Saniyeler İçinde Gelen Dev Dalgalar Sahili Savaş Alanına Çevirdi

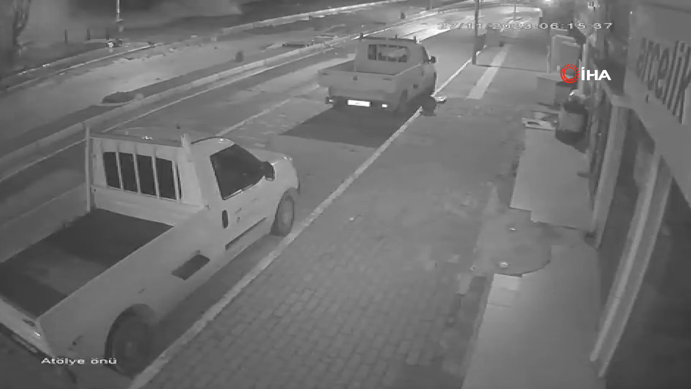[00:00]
Kastamonu'nun İnebolu ilçesinde dün akşam saatlerinde etkisini gösteren şiddetli
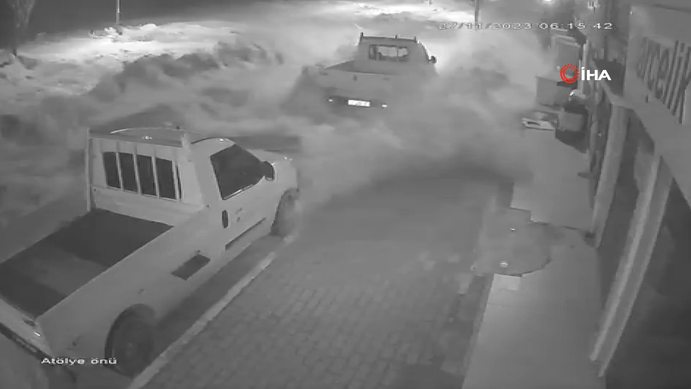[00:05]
fırtına sırasında dev dalgaların saniyeler içinde sahili savaş alanına çevirdiği anlar güvenlik kamerasına yansıdı.